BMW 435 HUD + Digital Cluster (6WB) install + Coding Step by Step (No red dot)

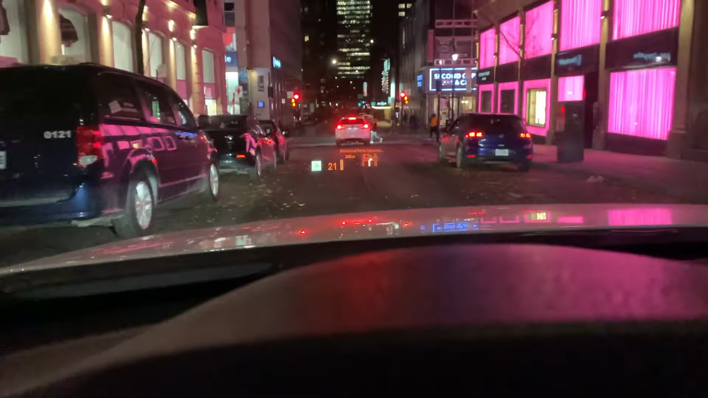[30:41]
here's the head up display when i result we have our cluster
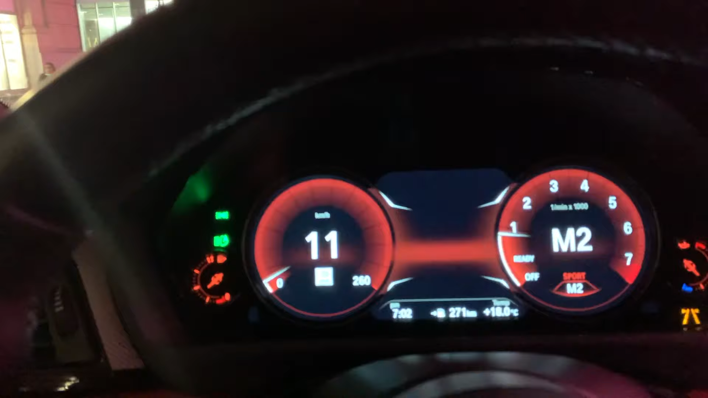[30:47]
everything is working like it should
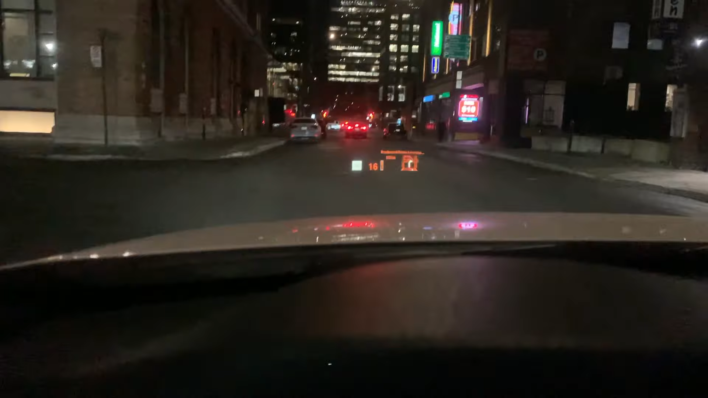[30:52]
we have the speed limit we have the directions here we scroll we have our music we have our phone we have we set the cruise control it just says the cruise control is ready but there is no indication there so we can set it we
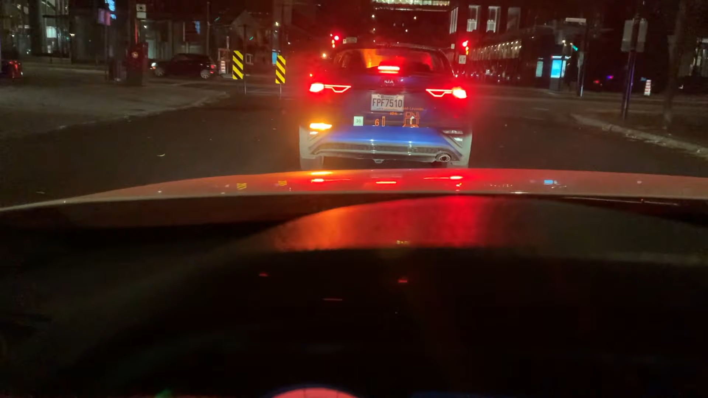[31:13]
cannot set it yet but you know it's not activated this control is